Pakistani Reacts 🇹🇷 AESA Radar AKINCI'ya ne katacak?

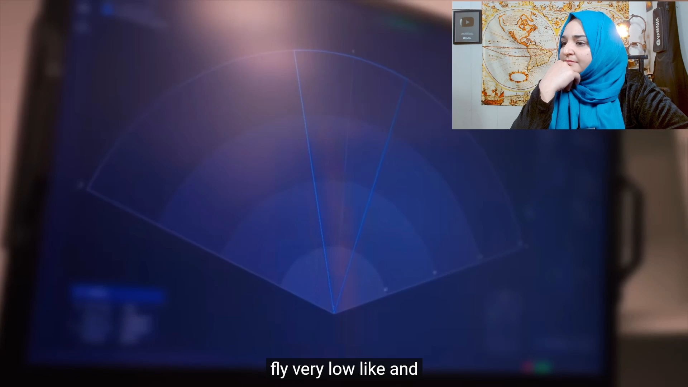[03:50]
Yani seyir füzesi gibi çok alçaktan uçan, yakalanması zor ve aynı şekilde sürü İHA gibi yavaş uçan çok küçük hava araçları AESA radarıyla birlikte çok daha rahatlıkla görülecek.